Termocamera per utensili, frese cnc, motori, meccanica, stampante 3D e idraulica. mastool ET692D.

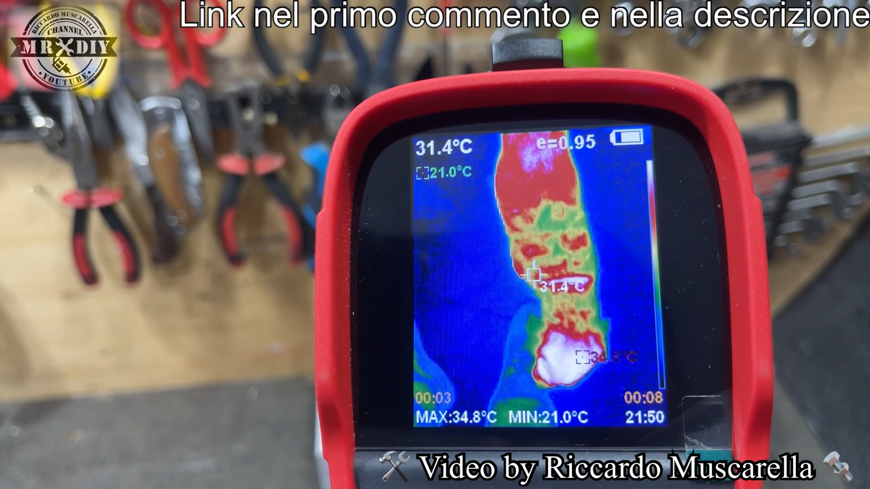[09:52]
On screen: spot 31.4°C, max 34.8°C, min 21.0°C
bassotta guardate come si vede se inquadrata con con questa gamma cromatica ci
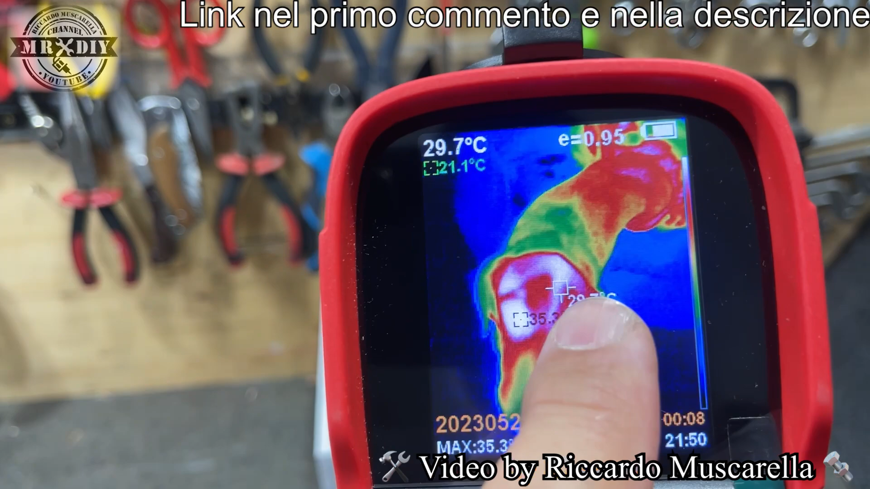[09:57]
On screen: spot 29.7°C
fa risaltare in questo caso i punti più freddi e punti più caldi l'ultima voce di
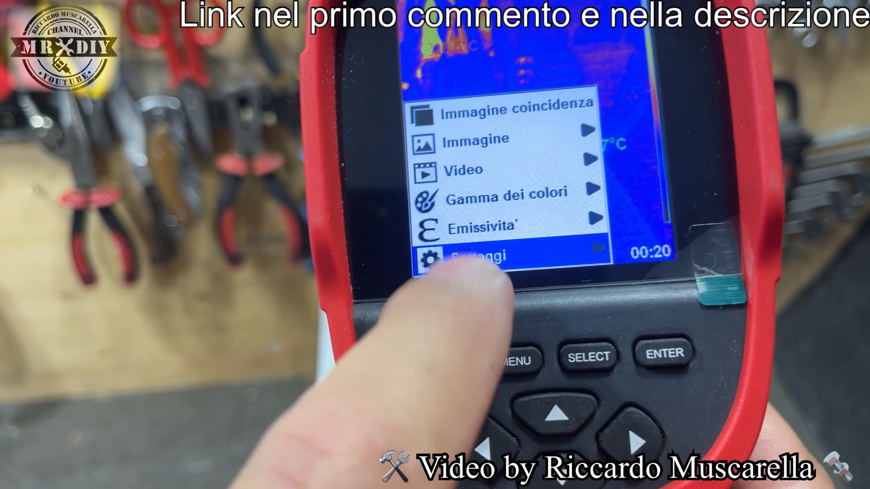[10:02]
questo menù invece riguarda le varie impostazioni quindi andiamo verso destra abbiamo la possibilità di
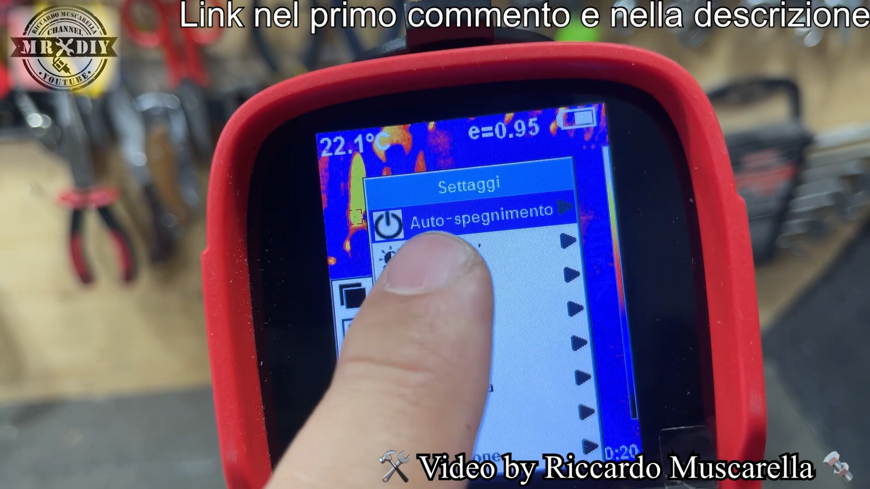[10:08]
regolare l'auto spegnimento oppure l'intensità luminosa si può decidere di averla su tre
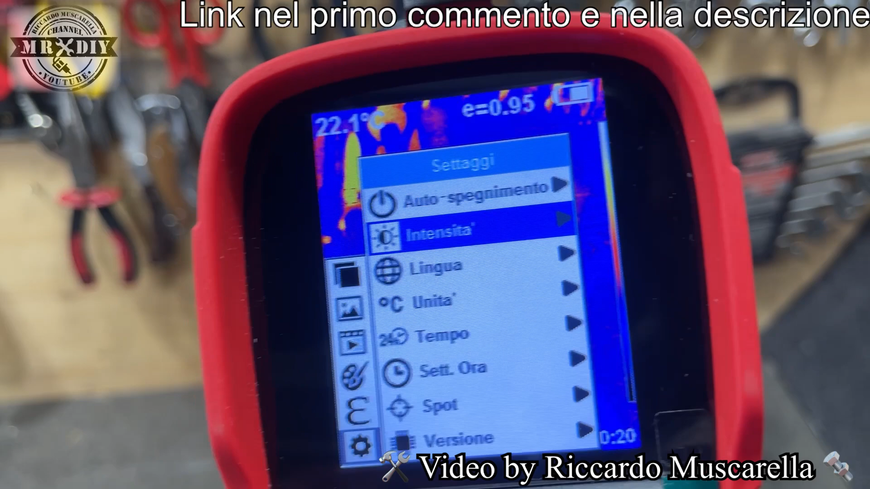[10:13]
impostazioni differenti sembra una banalità però quando si sta lavorando al buio avere questa
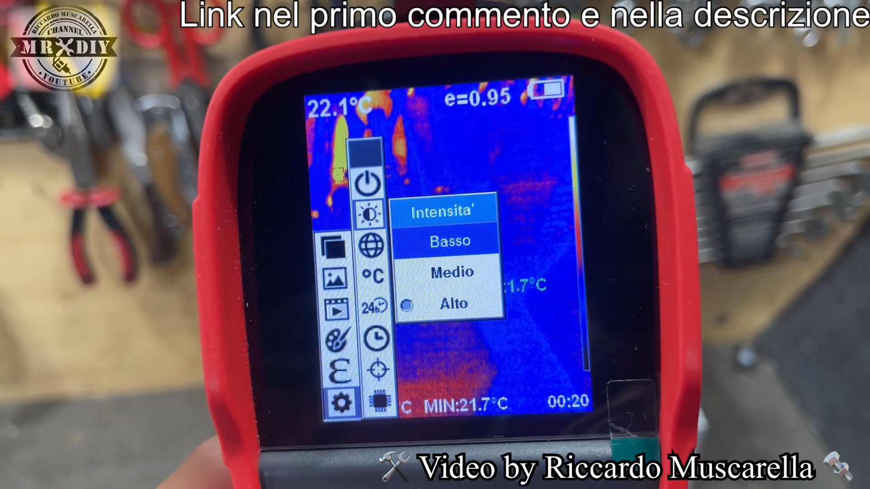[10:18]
On screen: min 21.7°C
luminosità così forte a volte risulta abbagliante ma abbiamo anche la possibilità di cambiare
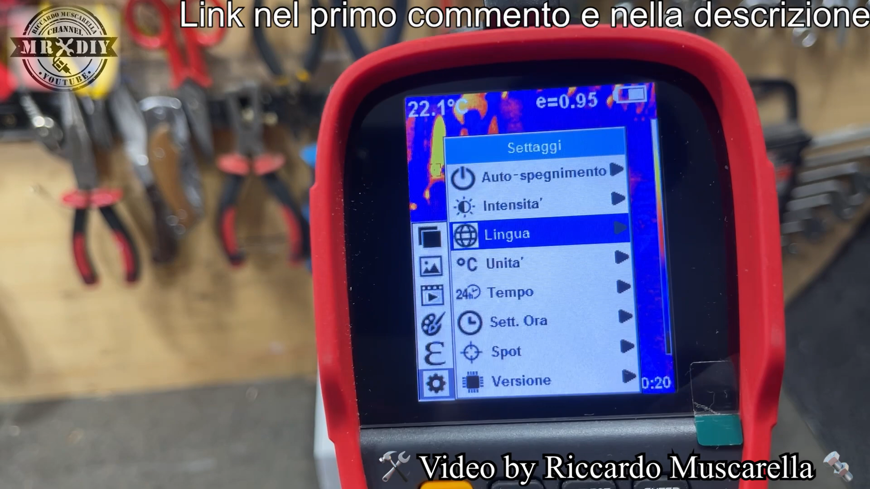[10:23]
lingua per fortuna c'è anche l'italiano la possibilità di cambiare l'unità di misura per i gradi
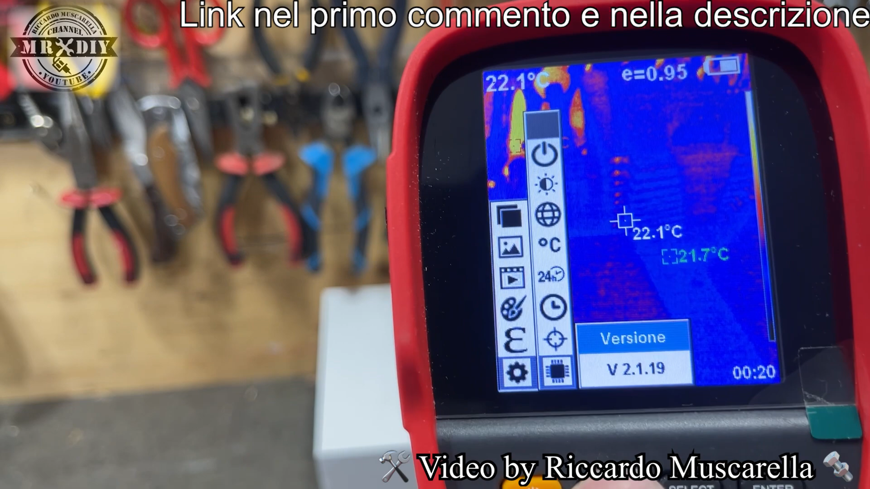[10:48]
On screen: spot 22.1°C
ora però guardiamo le varie immagini scaricandole sul computer all'interno della
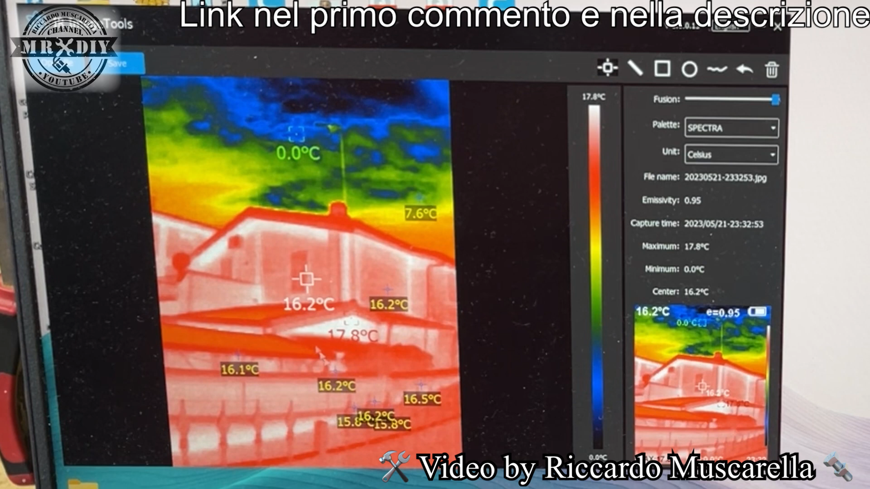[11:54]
On screen: spot 16.2°C, max 17.8°C, min 0.0°C, scale top 17.8°C
temperatura che c'è qua la temperatura di qua e così via quindi analizzare tutti i vari punti per vedere quello che mi va interessando insomma in base al tipo di conoscenza che voglio avere abbiamo possibilità anche di cambiare il tipo di immagine quindi in questo caso iron sarebbe
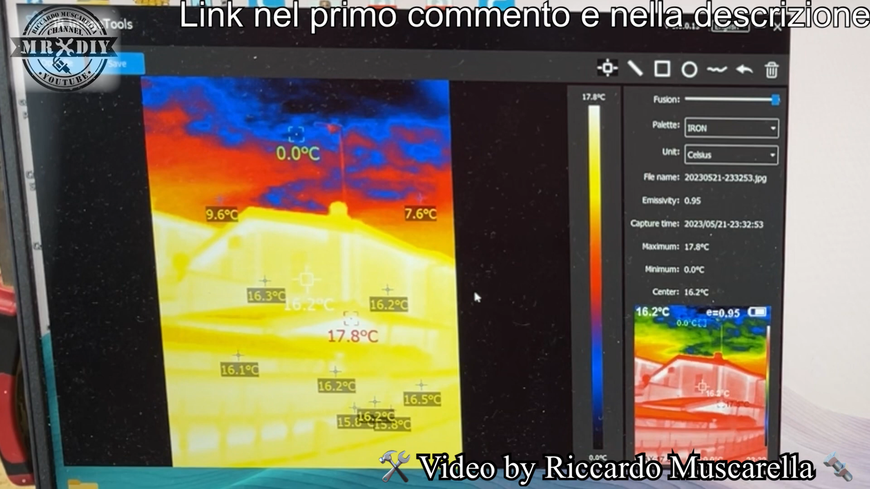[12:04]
On screen: max 17.8°C, min 0.0°C
quasi impossibile da interpretare semplicemente guardando le immagini cool riusciamo a vederlo un po meglio però se utilizziamo come dicevo poco fa la modalità col bianco
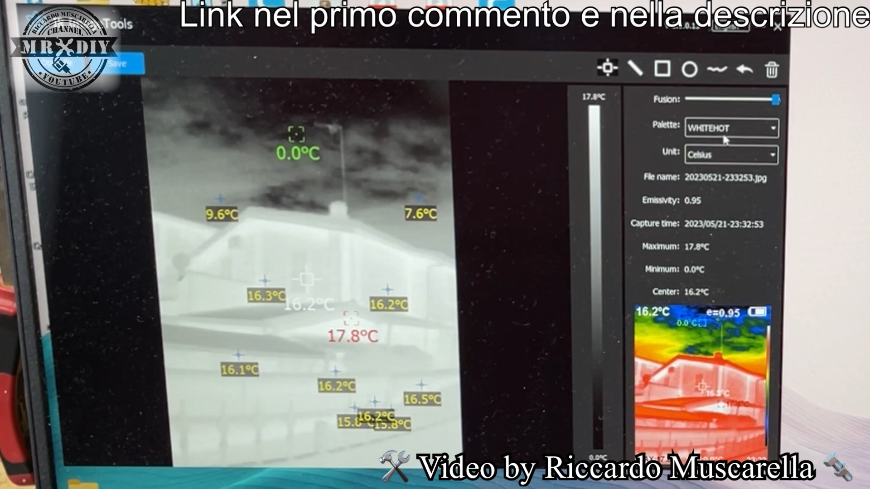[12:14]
On screen: max 17.8°C, min 0.0°C, scale top 17.8°C, scale bottom 0.0°C
oppure con il nero abbiamo una visione ancora migliore anche se in questo caso il contrasto
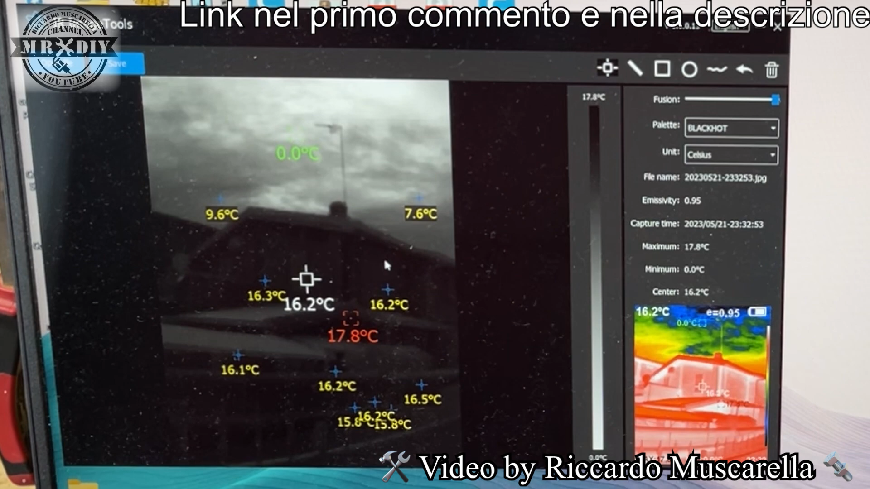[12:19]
On screen: spot 16.2°C, max 17.8°C, min 0.0°C, scale top 17.8°C
con la ripresa non aiuta ma abbiamo qualche altra immagine quindi per esempio questa qua
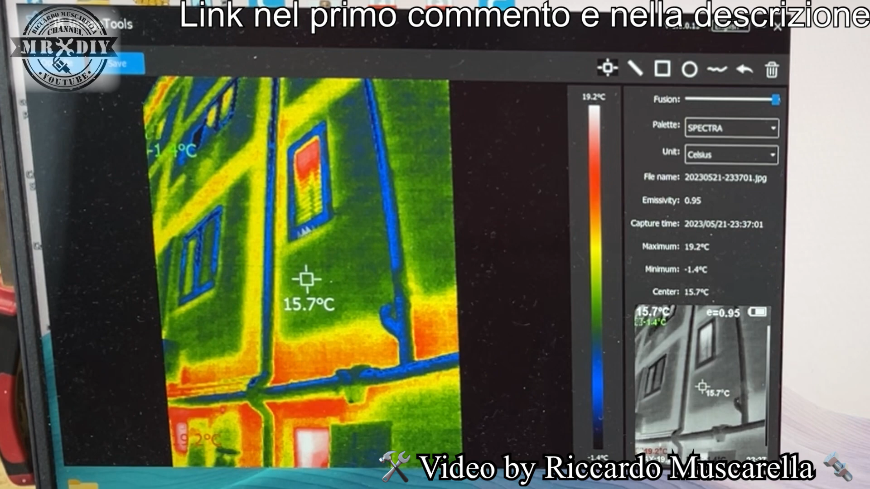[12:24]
On screen: spot 15.7°C, max 19.2°C, min -1.4°C, scale top 19.2°C
vediamo con questa gamma quindi spectra però da questa parte guardiamo effettivamente quella che ho utilizzato io possiamo vederla quindi infatti nello stesso modo oppure invertendo
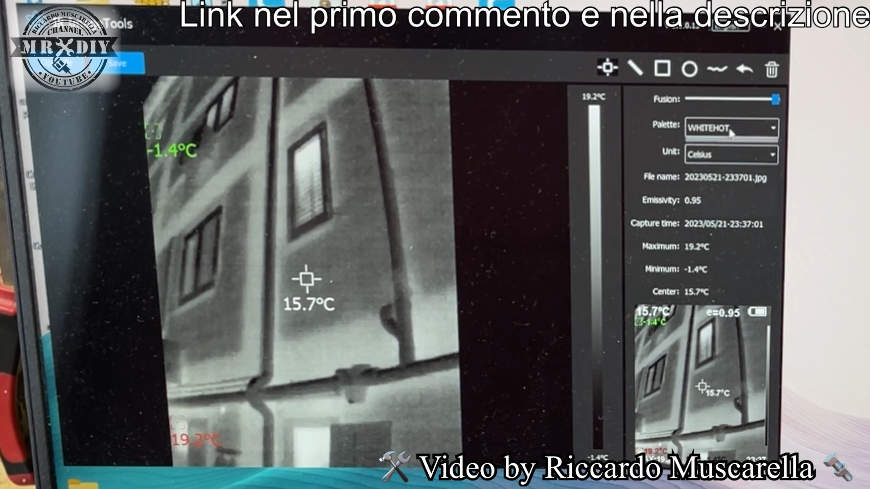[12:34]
On screen: max 19.2°C, min -1.4°C, scale top 19.2°C
lo stesso tipo di immagine come dicevo con le parti fredde più scure andando sempre cliccare posso vedere per esempio le varie temperature nei vari punti possiamo anche cambiare il tipo di unità di misura e qua possiamo anche cambiare il tipo infusione quindi
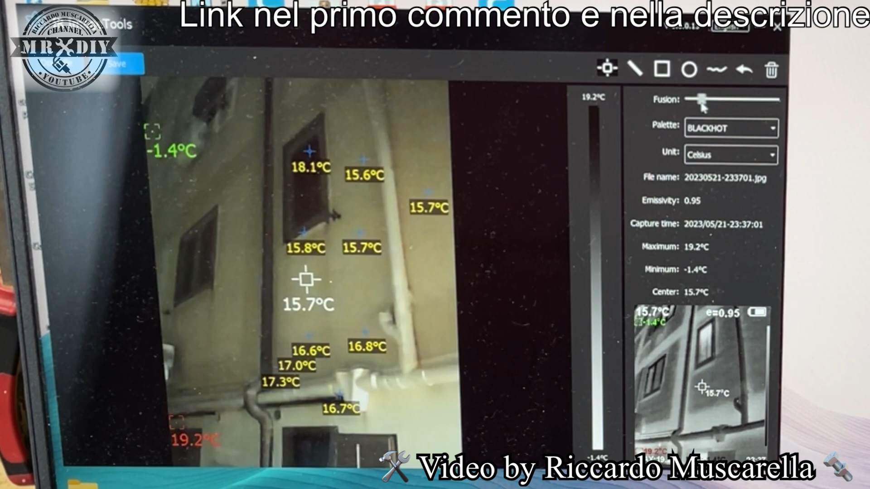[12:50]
On screen: max 19.2°C, min -1.4°C, scale top 19.2°C
la combinazione di immagini vederlo semplicemente a colori oppure vederlo in questo modo poi abbiamo altri possibilità altri comandi quindi vedere la differenza fra un punto e un altro in questo modo possiamo
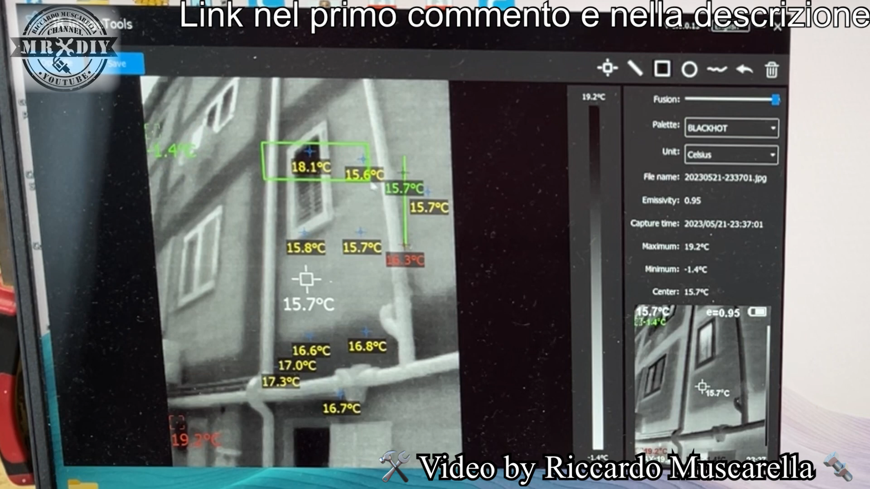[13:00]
On screen: max 19.2°C, min -1.4°C, scale top 19.2°C
selezionare una zona e vedere la temperatura media di quella zona questo mi dà la possibilità di creare quindi selezionare piacere e con questo vado annullando quindi quindi se io prima ho fatto una selezione di questa finestra in questo modo voglio integrare anche il tubo così avrò la temperatura più alta la temperatura più bassa all'interno di questa selezione però se voglio fare una selezione escludendo le altre parti posso farlo altrimenti se io avessi utilizzato un rettangolo avrei preso anche una parte
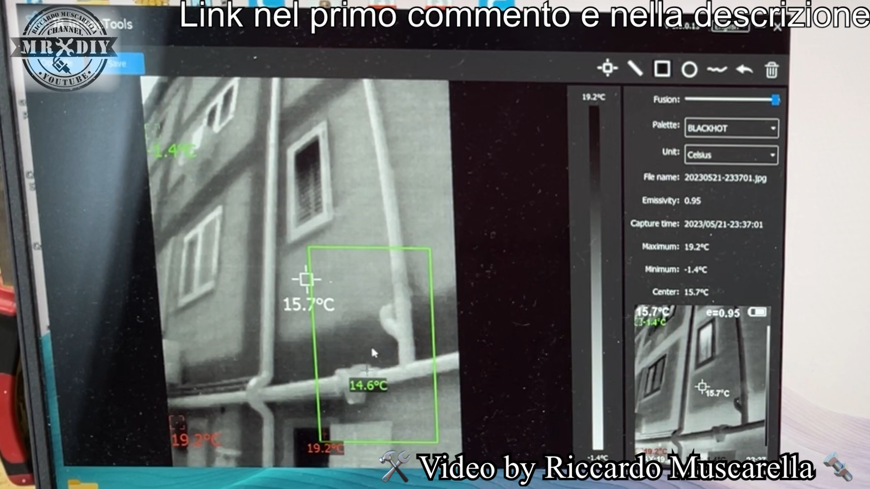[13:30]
On screen: spot 15.7°C, max 19.2°C, min -1.4°C, scale top 19.2°C
del muro e quindi avrebbe falsato un pochettino la misurazione se avesse avuto le stesse possibilità anche con i video sarebbe stato il massimo poi alla fine possiamo anche salvare è una volta salvata l'immagine